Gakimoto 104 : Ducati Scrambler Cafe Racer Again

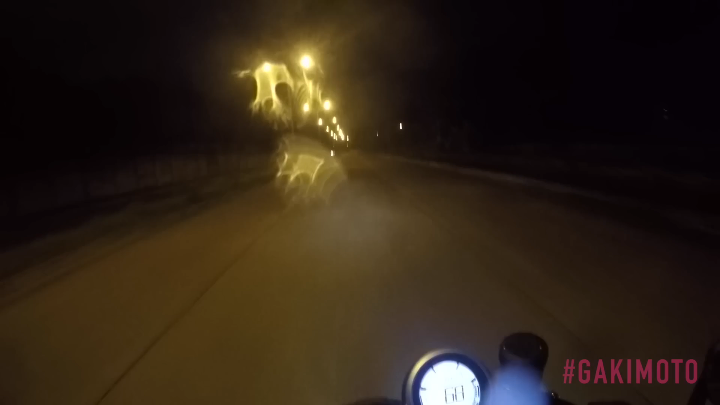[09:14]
I have photo shoot today for Grid Magazine with my Litas girls. Yes. Okay, girls. I had a gig yesterday. I ended at 12:30 a.m. So I got home at around 1. And this is dark.
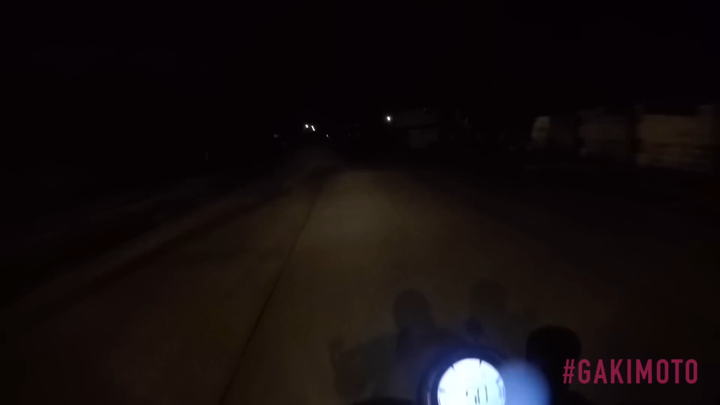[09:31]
What the hell? I meet my girls at Petron Dasma. I'm just going at 60.
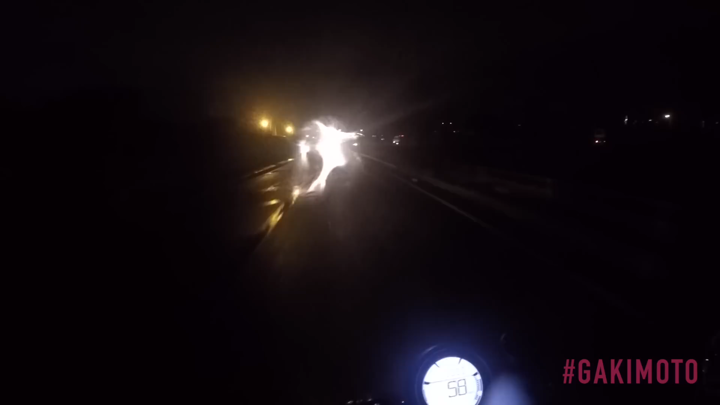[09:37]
Do you ever see me going at 60 with clear roads like this? It's just that I can't. I don't know. It's early. The ground looks wet. It is wet.